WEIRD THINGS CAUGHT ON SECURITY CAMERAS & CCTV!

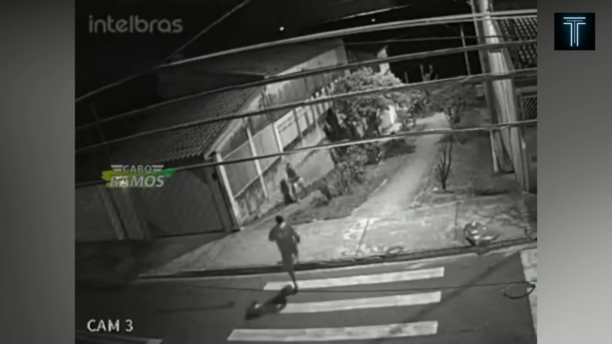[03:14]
Here's how not to protect your dog from a cat attack.